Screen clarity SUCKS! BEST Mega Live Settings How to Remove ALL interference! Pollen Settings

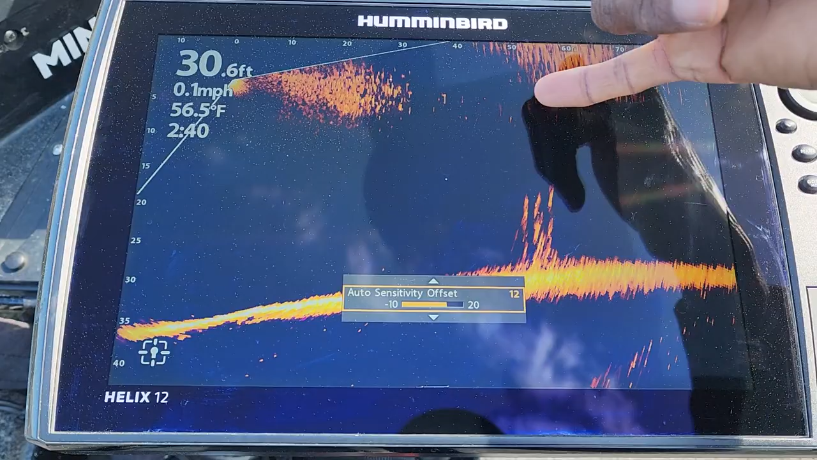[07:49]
On screen: depth 30.6 ft, water 56.5°F, speed 0.1 mph
is not quite as much so the thing is guys you have to spend some time really getting in here and if you want that quality image if that is one of the main things that you want it is going to take some work to get out here especially with the pollen and everything I want to keep reiterating that guys that pollen and stuff is playing a role in in this interference and everything that you have up here so for some people if it's more of a concern than others other guys like me we're more concerned about where
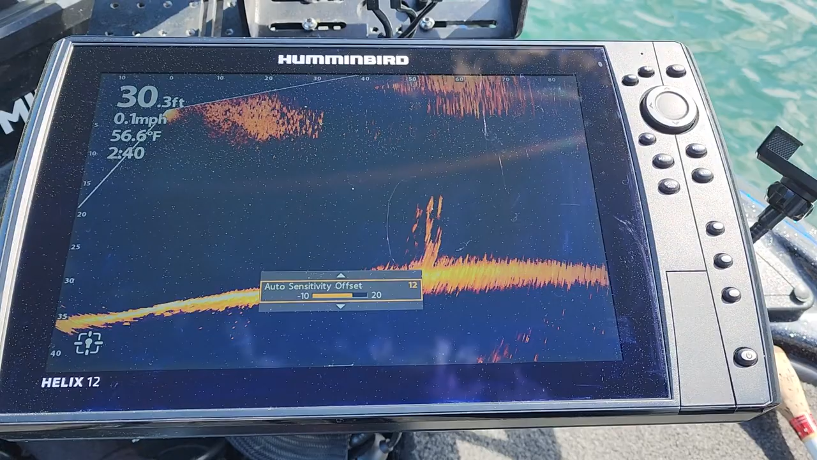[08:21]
On screen: depth 30.3 ft, water 56.6°F, speed 0.1 mph
are those fish at where's that cover can I see the structure and then we're ready to roll and again I'm taking a look at the screen I can
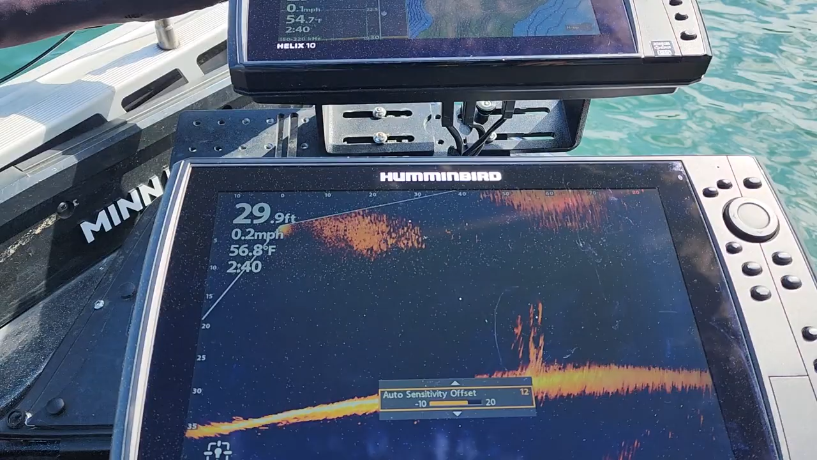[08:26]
On screen: depth 29.9 ft
see all of that pollen building right back up on the screen so if it's getting that much on my
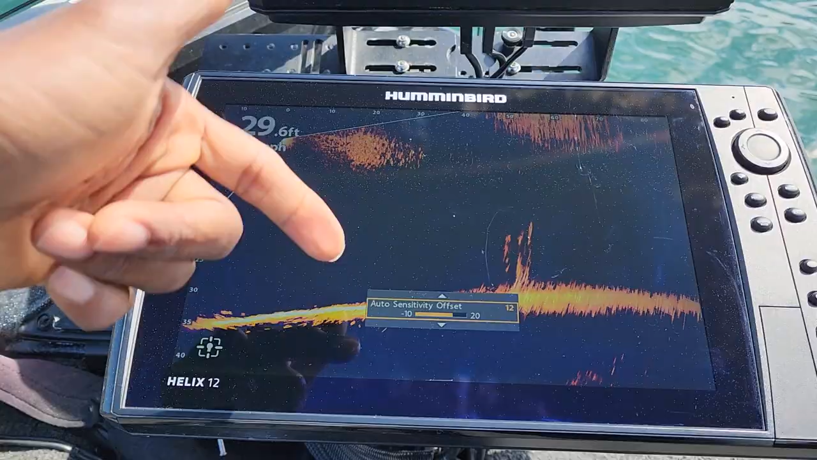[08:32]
On screen: depth 29.6 ft
screen just imagine how much is out there on the water throughout the day and actually whenever I'm looking down here you can barely even see the pollen
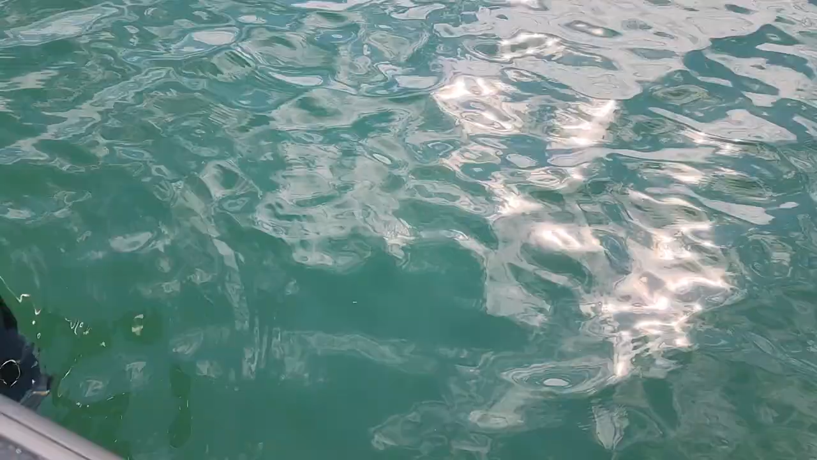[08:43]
whenever you're looking out at the water itself but these electronics
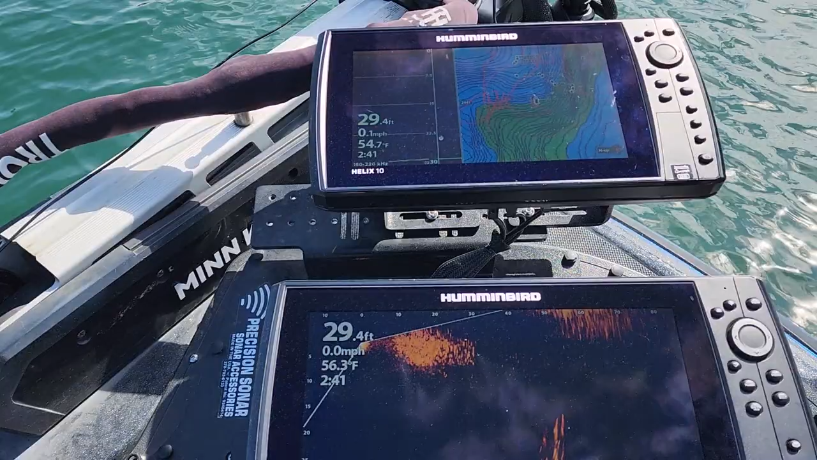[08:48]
On screen: depth 29.4 ft
it is definitely picking it up all right so let me just put my settings back to where I had them
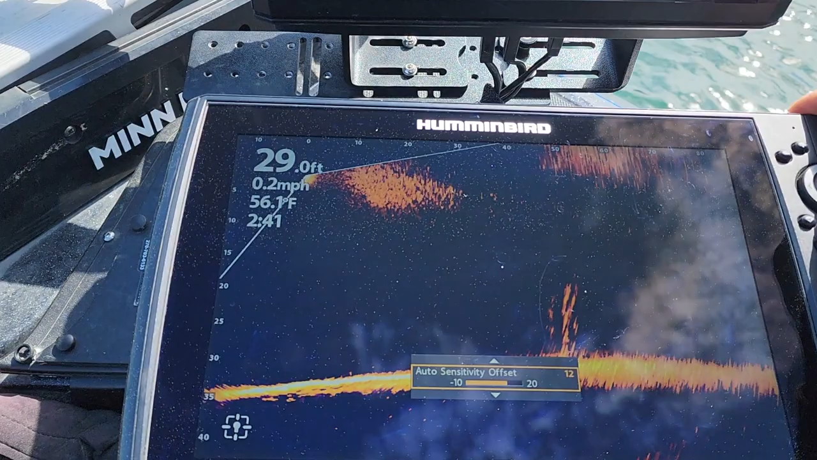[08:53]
On screen: water 56.1°F, speed 0.2 mph
let's see so I had my dynamic contrast I think I had that on high
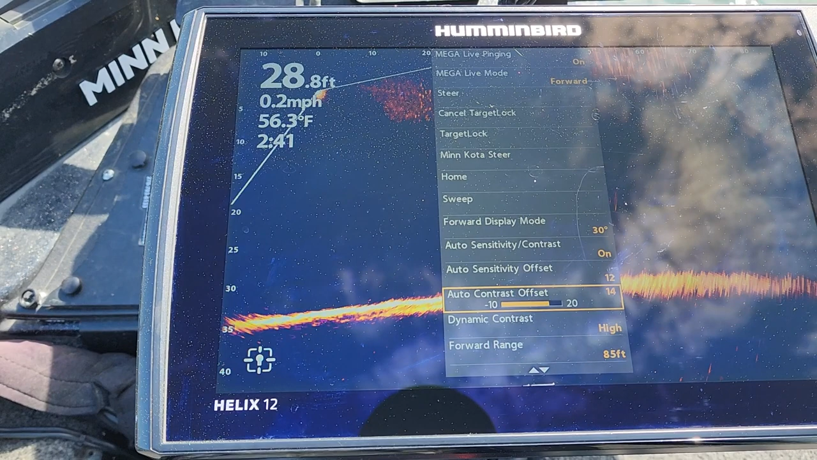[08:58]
On screen: depth 28.8 ft, water 56.3°F, speed 0.2 mph
sensitivity that was on 11
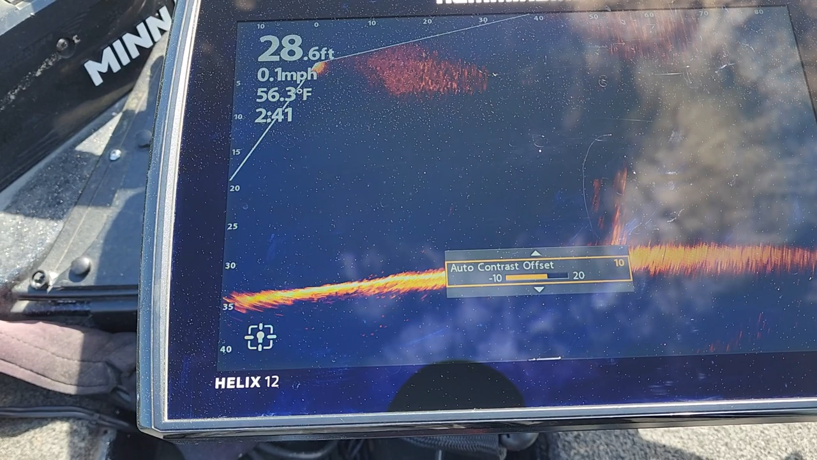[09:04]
On screen: depth 28.6 ft, water 56.3°F, speed 0.1 mph
contrast was on 8 put that on 8 and let's see I don't think that was off I think that's how I had it guys all right but yeah so let me
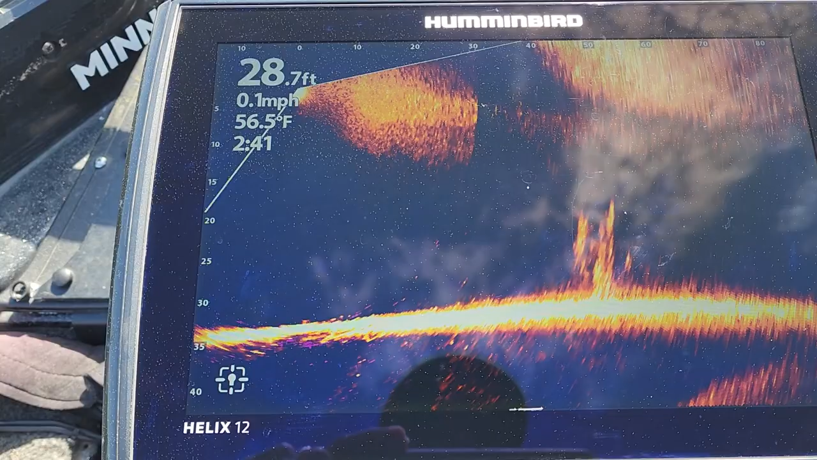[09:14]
On screen: depth 28.7 ft, water 56.5°F, speed 0.1 mph
get back out here and finish messing around with these settings there's a fish right there moving around